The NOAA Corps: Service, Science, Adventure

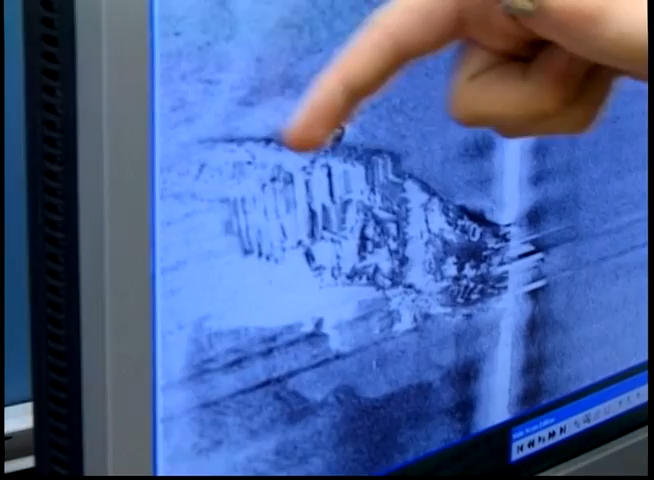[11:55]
You want to know what wrecks are underneath so that they don't snag.